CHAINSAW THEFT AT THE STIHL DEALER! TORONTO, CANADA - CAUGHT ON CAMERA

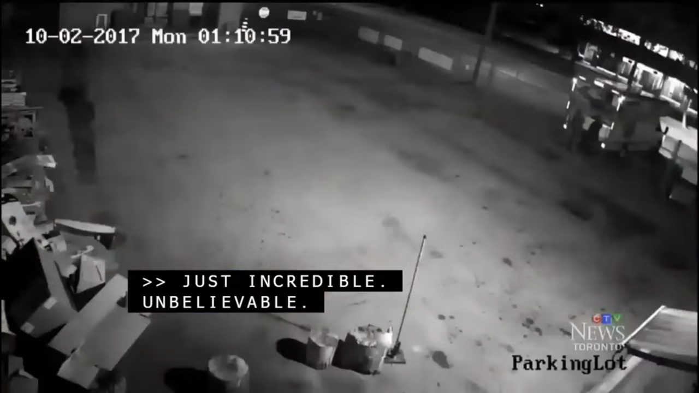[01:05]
It happened just after one this morning.
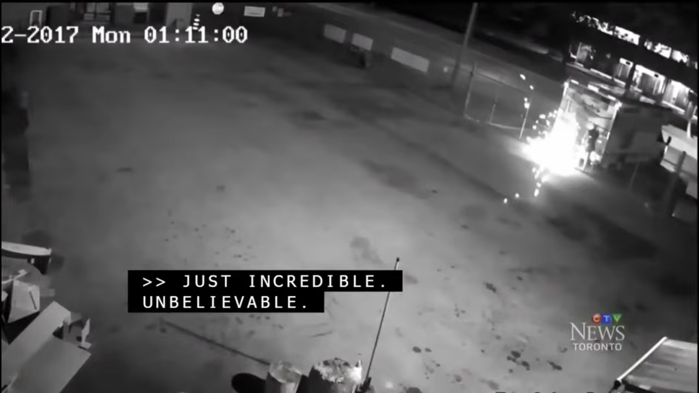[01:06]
Two men started by cutting through the chain and cable, holding the gate closed.
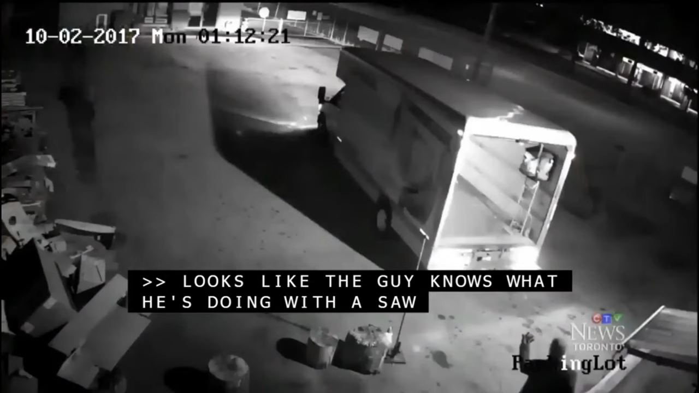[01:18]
And it appears the pair knew what they were doing crime-wise as well,
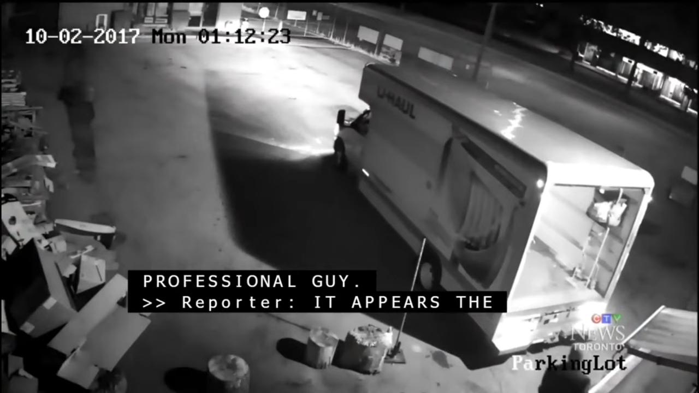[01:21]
backing a U-Haul truck right up to the door for easy access and a quick escape.